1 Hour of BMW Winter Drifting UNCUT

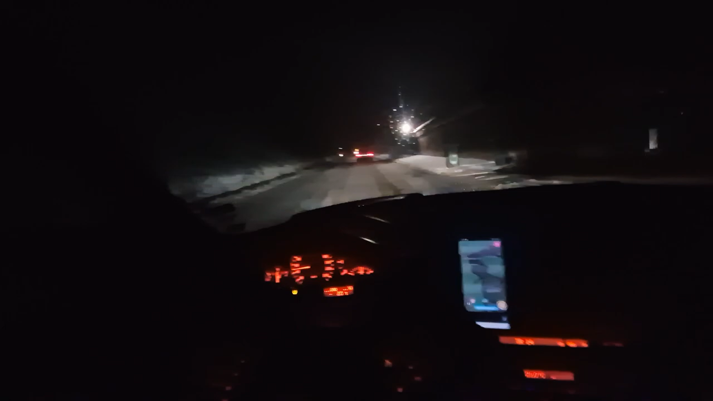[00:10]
so it's snowed and I have not really driven real-wheel drive in the snow so here we are
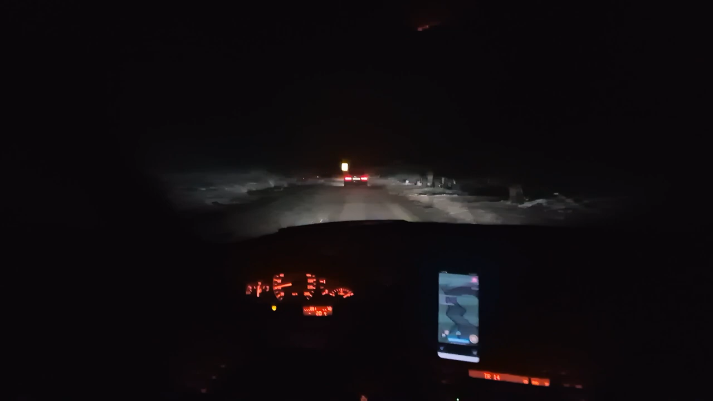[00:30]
this is the mountain this is the Sofia mountains and we may or may not die tonight I've got two friends in front of me an E92-335i and in front of that is an E46-320-M54 the E46 dude is my E46 sensei guru that's where I get all my information and plus that's the guy that truly got me into
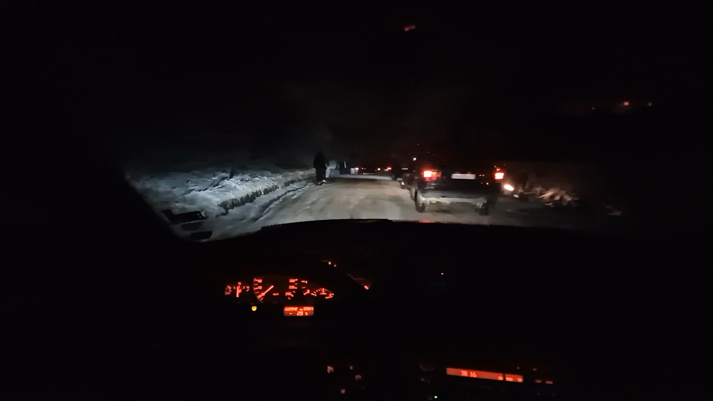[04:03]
so I've kind of decided against using a complete traction off evidently why because I don't want to crash
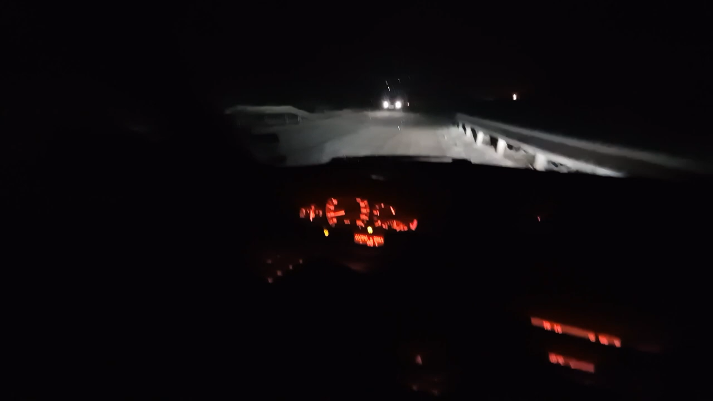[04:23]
I am going on a trip literally tomorrow so I do need this car the road's not the best here typical Bulgarian stuff let me just catch up to them which is also risky business even though I am not drifting
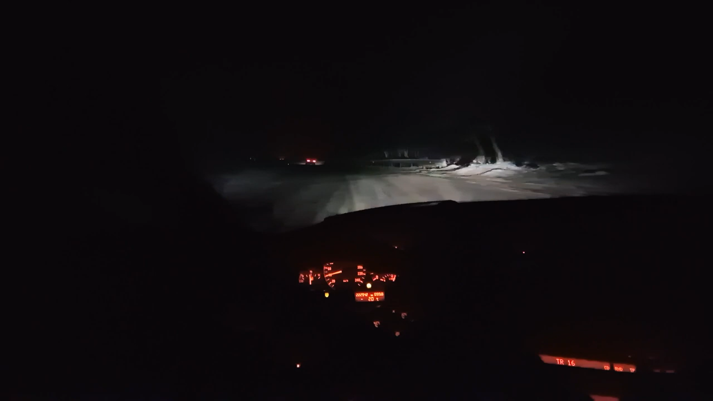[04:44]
I am rallying right now which honestly is fun in itself I stopped drifting the lands here and started rallying the lands here last last winter
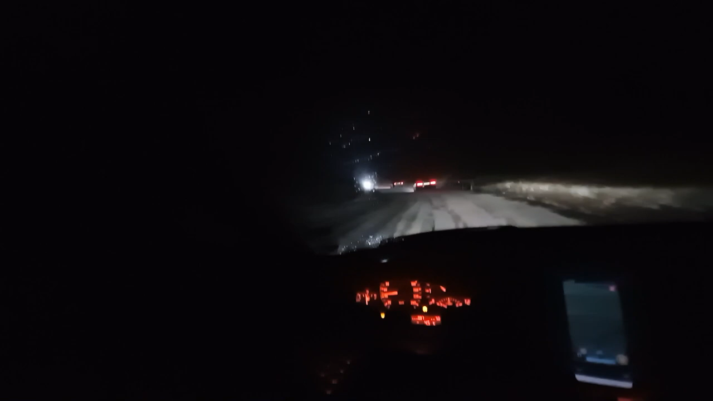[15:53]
oh that was that looked suspicious oh that's a that's a buggy that's a fucking side by side those guys are the wildest